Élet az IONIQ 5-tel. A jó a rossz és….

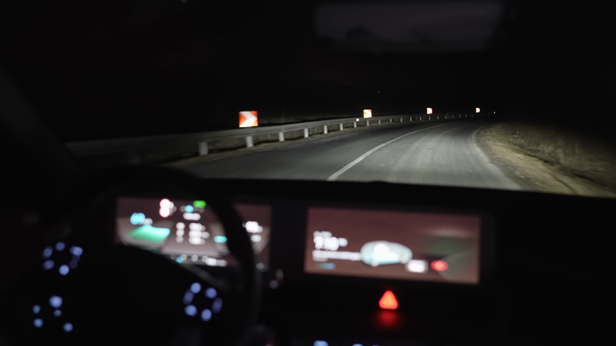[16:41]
ezek hát nem túl jók, azt mondanám, hogy olyan, mint a régi Model 3-as fényszorók kb. úgyhogy azt mindenféleképpen javaslom, hogyha valakit ezt zavar is szeretne látni éjszak, akkor érdemes belekérni a nagyobb csomagot és a rendes ledes lámpákat, mert hogy ez, ami alapból van, ez hát most nem tudom mennyire látszik, nehéz visszaadni vágóképeken, nem az igazi. Hát kb.